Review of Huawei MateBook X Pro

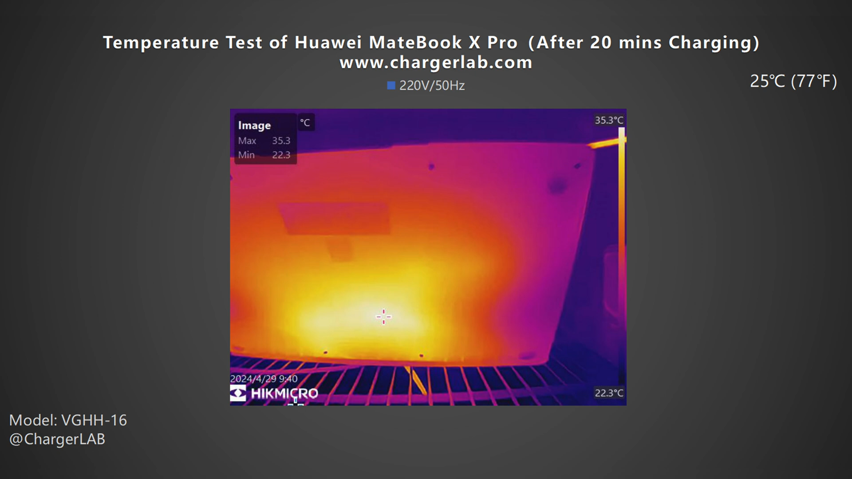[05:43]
On screen: max 35.3°C, min 22.3°C, scale top 35.3°C, scale bottom 22.3°C
The back is 35.3 degrees Celsius. After 30 minutes the maximum temperature on the front increases to 47.6 degrees Celsius.
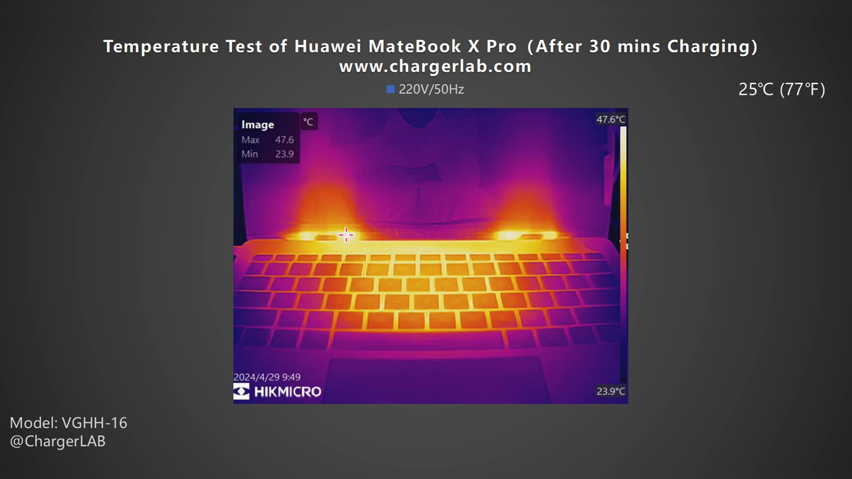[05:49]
On screen: max 47.6°C, min 23.9°C, scale top 47.6°C, scale bottom 23.9°C
The back is 42.7 degrees Celsius. After 50 minutes the maximum temperature on the front drops to 35.2 degrees Celsius.
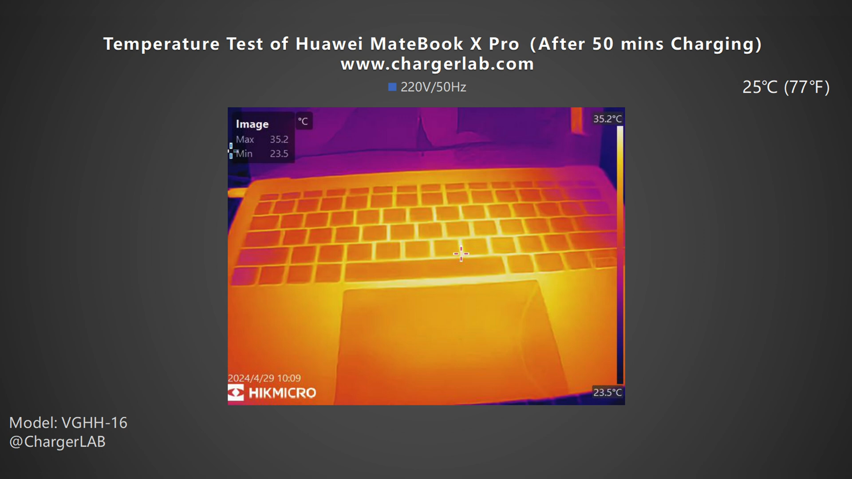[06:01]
On screen: max 35.2°C, min 23.5°C, scale top 35.2°C, scale bottom 23.5°C
The back is 34.3 degrees Celsius. We know from this chart that the temperature on the front is higher than on the back.